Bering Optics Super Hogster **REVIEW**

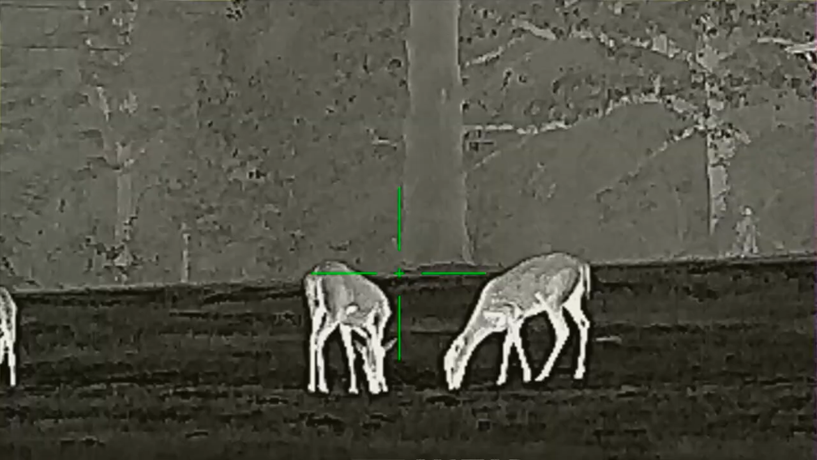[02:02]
also the likes and dislikes so the specifications on it the price we'll start with the price $3,120 magnification goes from 2.9 power to 11.6 power the resolution is 384 it is a 12 micron unit 50 hertz refresh rate it does run on two cr123 batteries but you can also
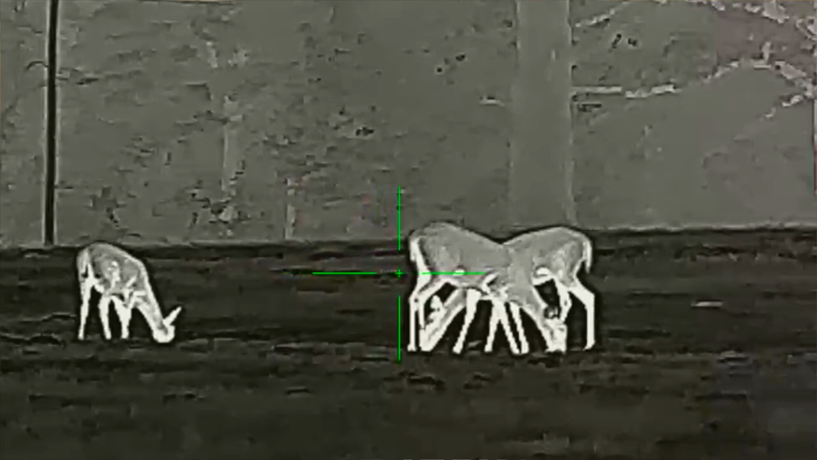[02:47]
anything from cell phones to whatever you can plug in there for extended battery life but out of the two cr123 batteries i'd say you're going to get about three and a half hours of runtime depending on how cold or how warm it is outside but i'd count on three and a half to four hours of runtime it does come with a one throw lever qd mount and it's
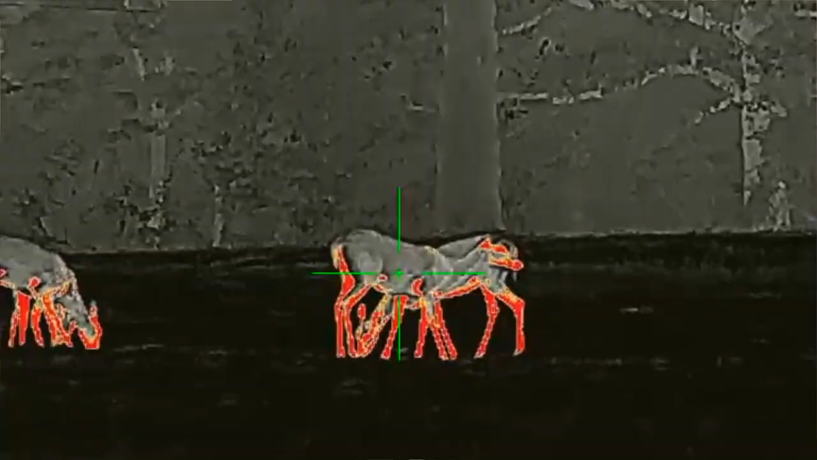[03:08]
you know it works very well i've tested it sighted in the rifle i've taken it off put it back on it does return to zero so the mount's good and it does come with it so it's not an additional accessory that you have to purchase um
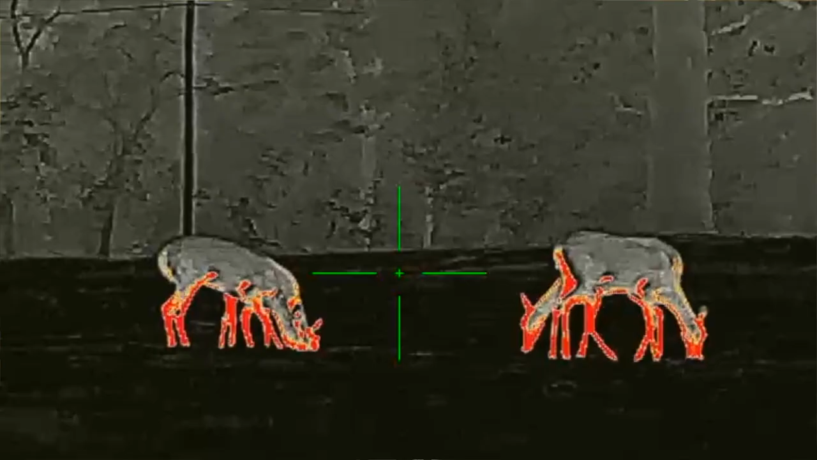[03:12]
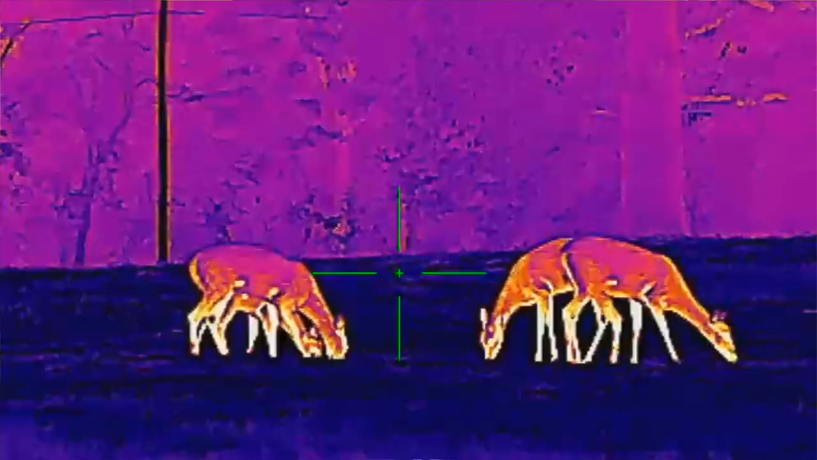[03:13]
it does have multiple multiple reticle options multiple color
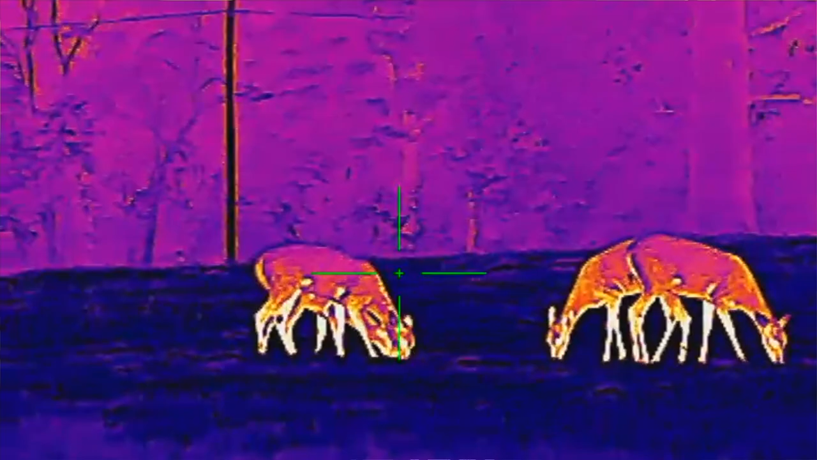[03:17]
palette
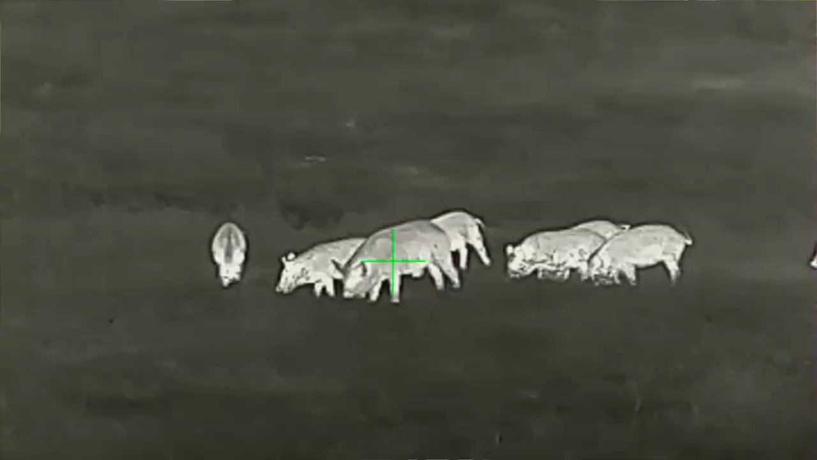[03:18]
options uh and all the bearing optic stuff comes with a four-year warranty
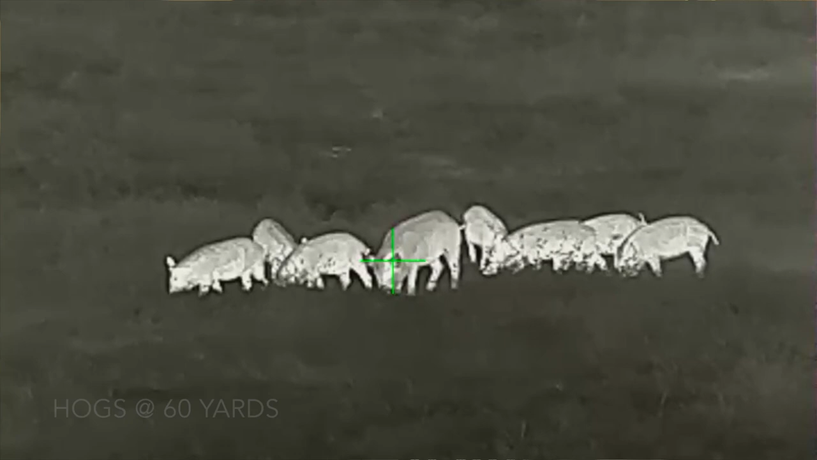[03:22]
which is a very very generous warranty manufacturer warranty so um going over the scope and the layout you got a
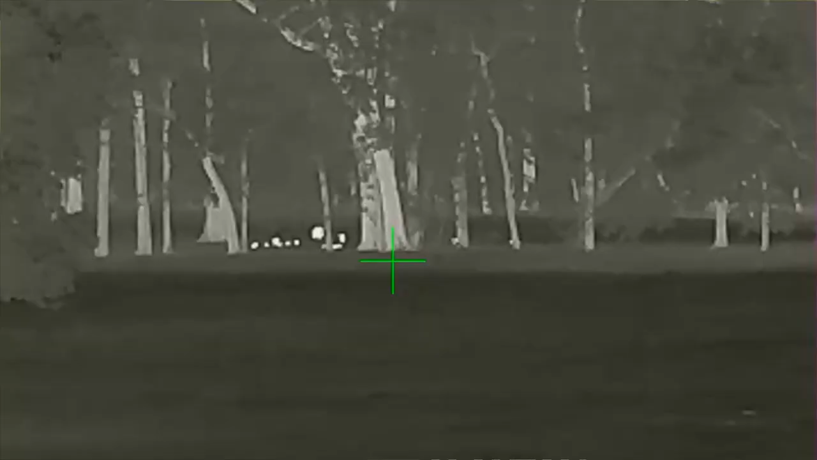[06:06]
know i was able to id hogs um out
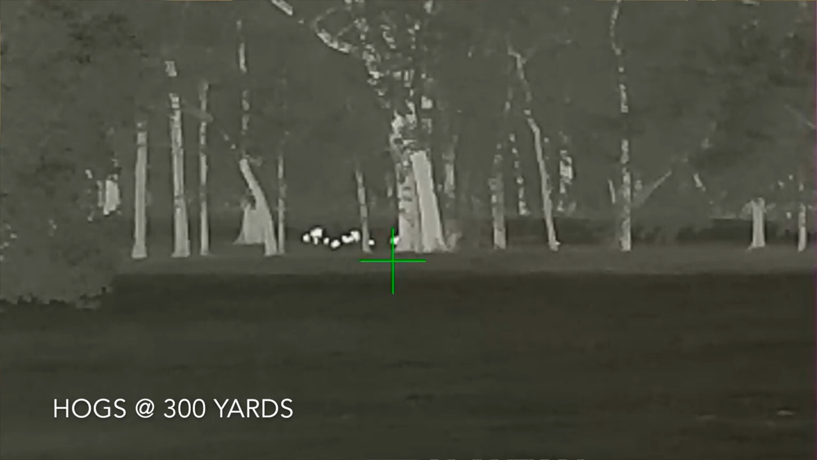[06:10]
to 400 yards i'm not going to say that that's going to be the case for everybody
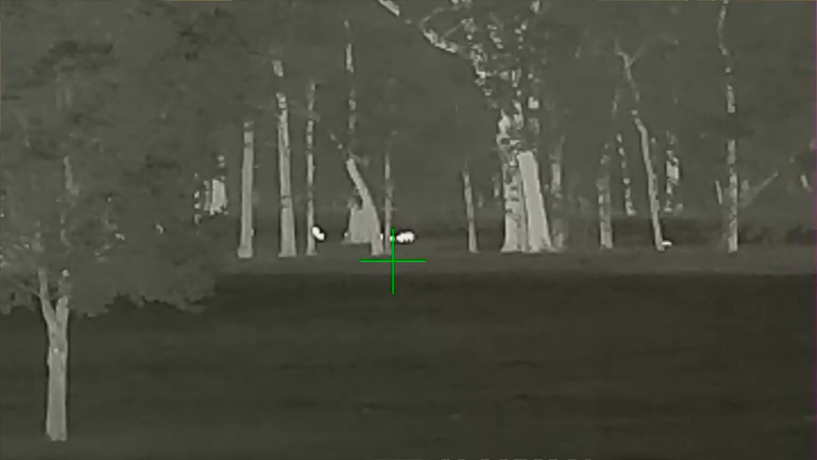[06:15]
but i you know three 400 yards i don't think is going to be a problem at all uh
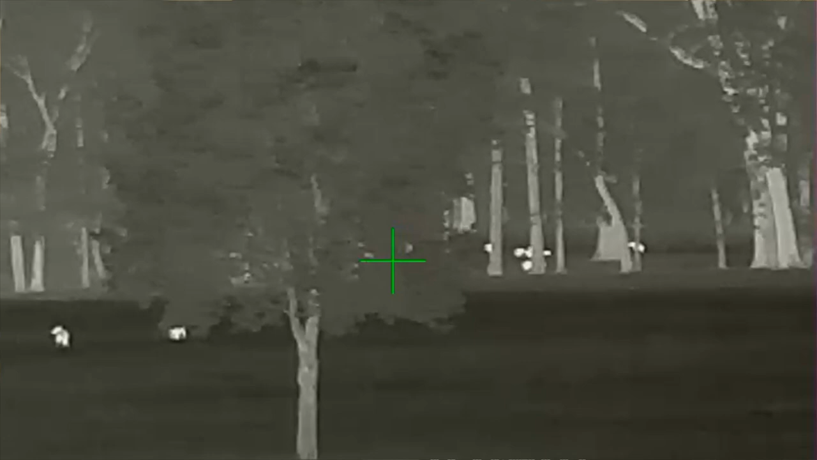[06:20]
with this you know this is a a 2.9 basically a three power base magnification so it's got fairly higher base magnification than some of the other thermals out there so it does help you with that longer id ranges
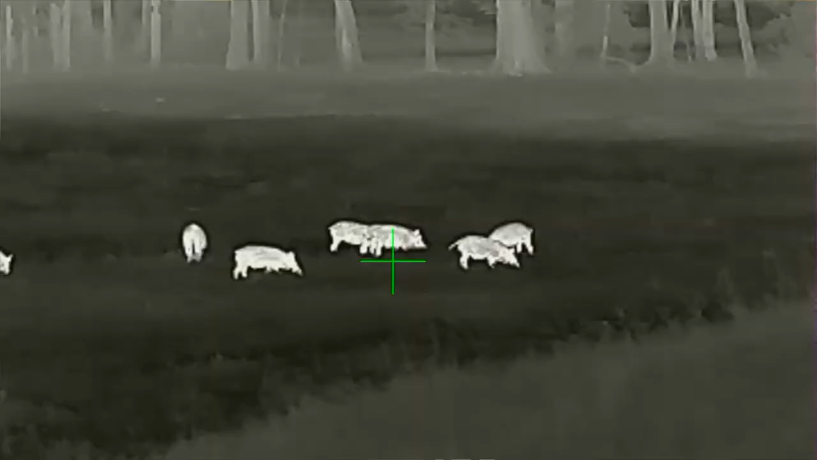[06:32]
and the picture on it on the base magnification is very
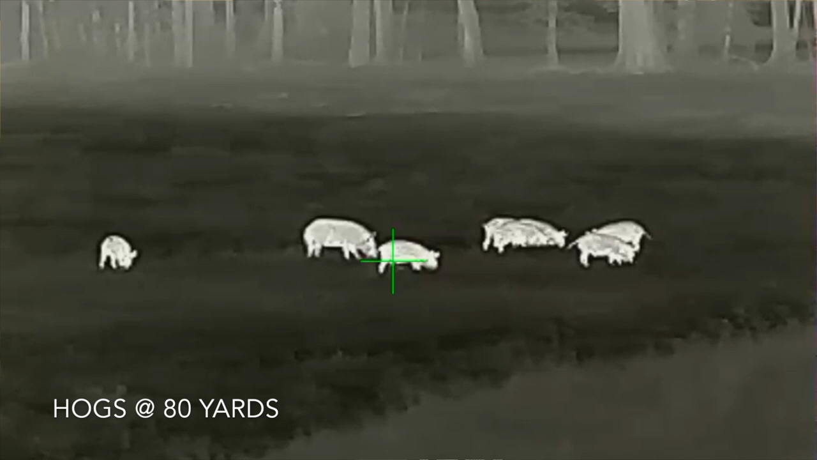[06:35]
good i think uh you know as far as my likes
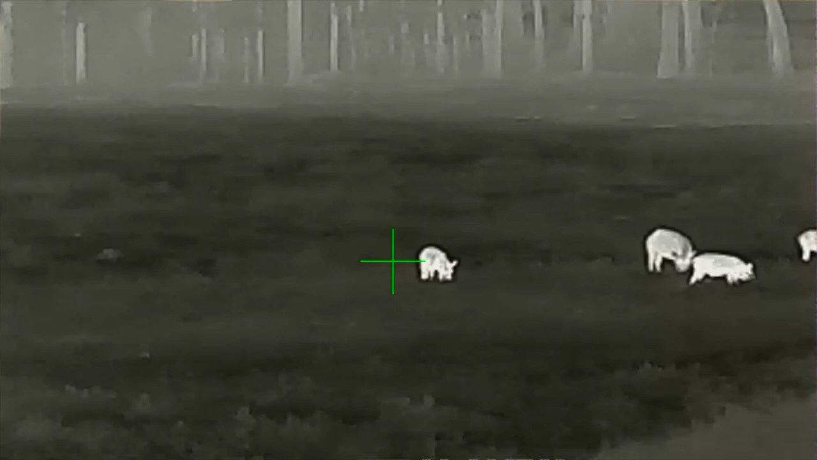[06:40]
and i'll go through those fairly quick very good picture image uh very small in size lightweight you don't feel it on the rifle i like the fact
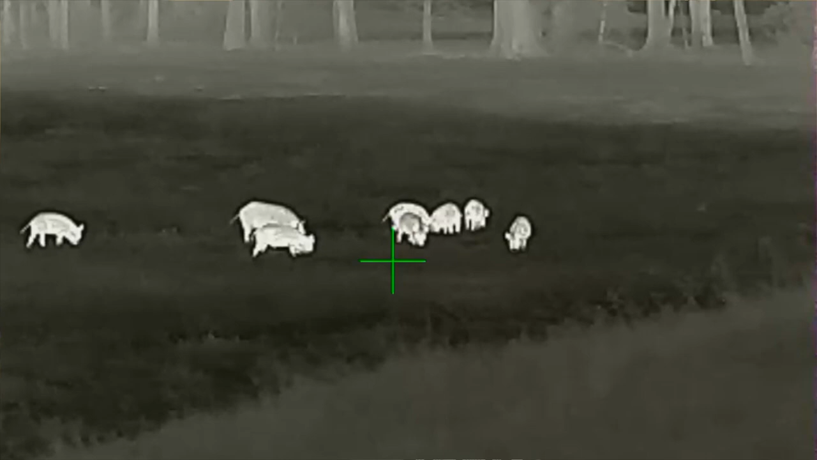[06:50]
that it has the internal video recording which is a big bonus for a lot of people i love the price 3120 for such a good optic is very good i think this is a very good buy um and i think if you if you're like anybody else that's called us up and have been asking